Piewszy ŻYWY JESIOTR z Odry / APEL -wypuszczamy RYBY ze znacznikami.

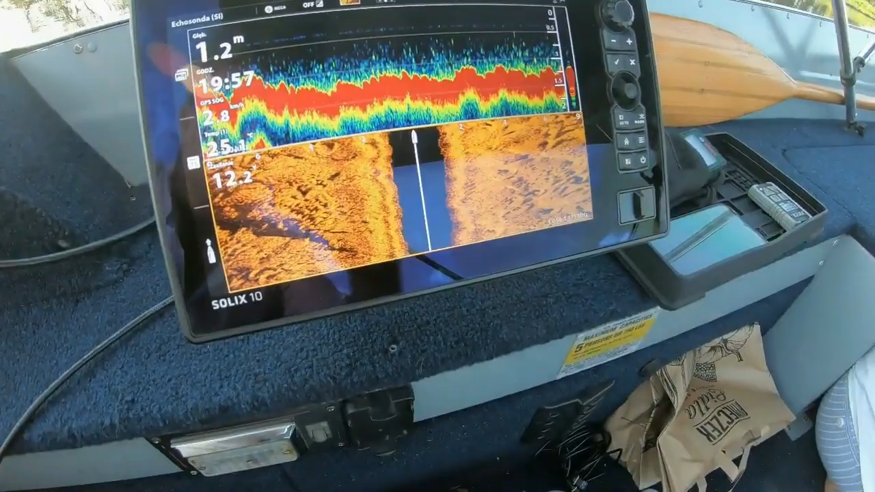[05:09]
więc jeszcze sprawdzam, czy gdzieś nie odczyta czasami boczny sonar.
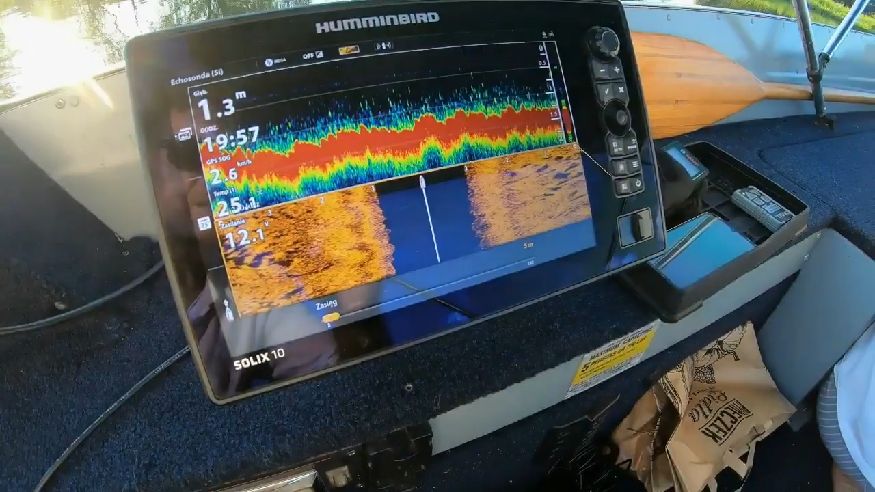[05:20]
Te jesiotry, które nie mają nadajnika, bo one powinny być widoczne, mamy tu kilka takich parę miejsc do sprawdzenia. No i ważne jest, żeby na obcej rzece, tam gdzie głębokość,
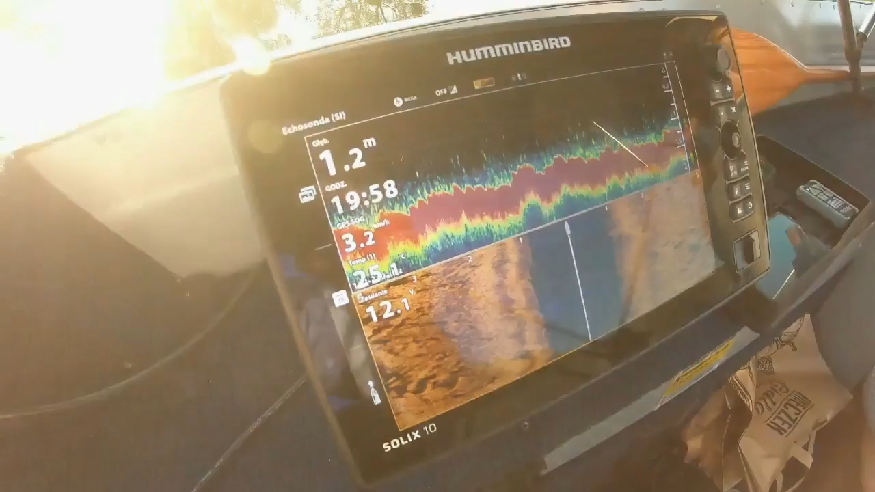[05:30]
zobaczcie 1-2 metra, aby się wydawało, że to potężna rzeka.